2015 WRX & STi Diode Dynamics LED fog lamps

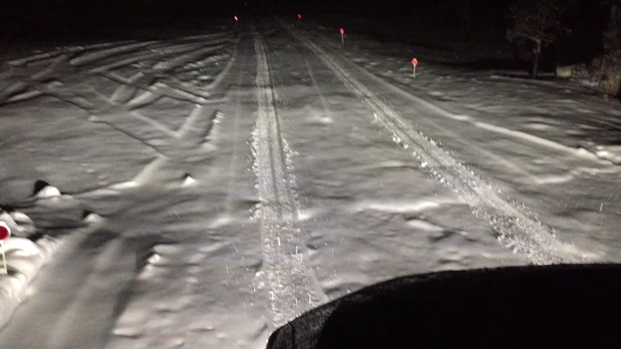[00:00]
Hi this is Dave from Crux Motorsports and this is a demonstration of the fog lamp projector LED housings for the 2015 WRX and STI. This is fog lamps off, fog lamps on. The light output is almost identical to the factory LED light output.